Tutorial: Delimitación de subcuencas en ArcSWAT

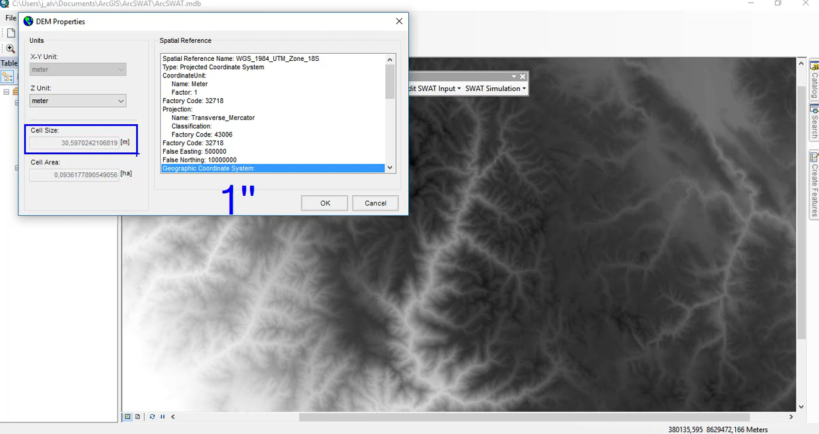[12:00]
Que más o menos equivale a 30 metros. Que está acá. A veces sale un poquito diferente. A veces la precisión de. El tamaño del pixel. Entonces le pongo.
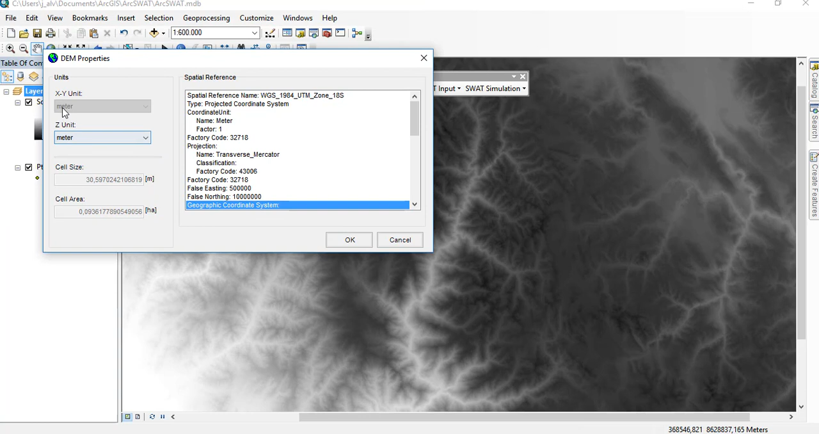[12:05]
Metros metros que las unidades. Y le pongo ok. Ya está. Después esto. En vez de que. Que trabaje todo. Esta zona.
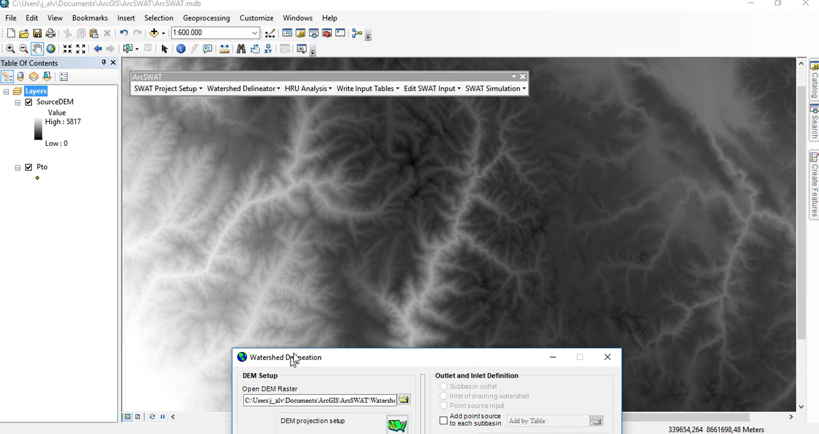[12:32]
Yo sé que los ríos. Visualmente. Viéndolos. Pasará por acá. Más o menos. Pero la máquina no lo sabe. Debo decir que la máquina. Que lo detecte. Le pongo. Basado en el name.
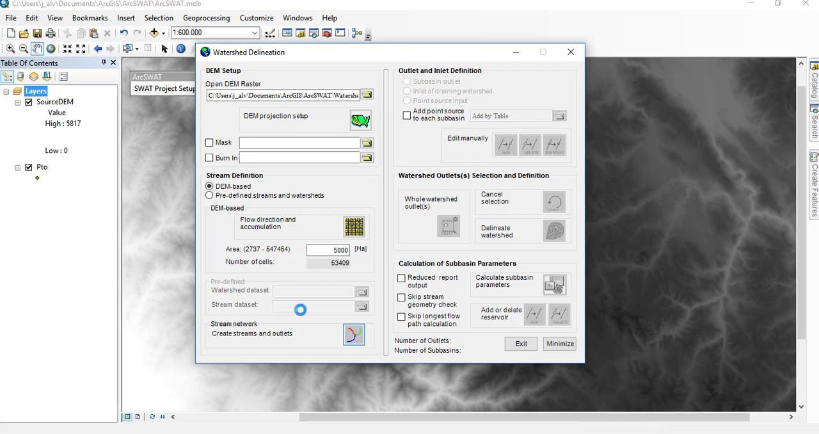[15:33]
Arges normal. Yo tendría que hacerlo con puros comandos. Hubiera tenido que poner el. El Flow Relation. Flow Cumulation. Y lo que es el Fill. Cada uno describiéndolos. Y configurándolos.
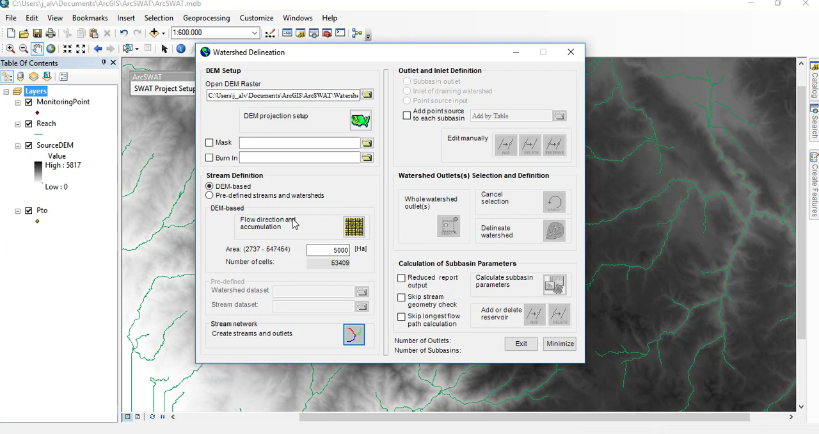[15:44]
Después este de acá. Hubiera tenido que usar el. Unraster Calculator. Y después convertirlo en Flow. String Definition. Y todos esos comandos.
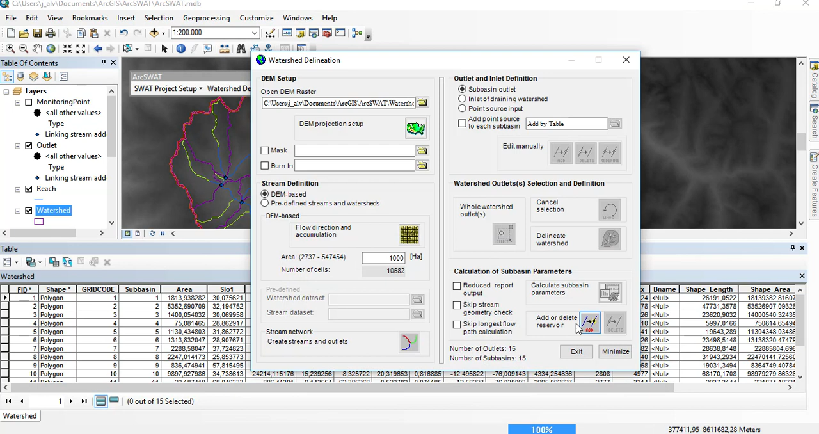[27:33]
Le ponen. Salir. Ya está. Si una vez. Si no lo cierran. Cierran en la list. Entere. Quieren volver a abrir proyecto. En abrir proyecto. Le sale un tipo de error.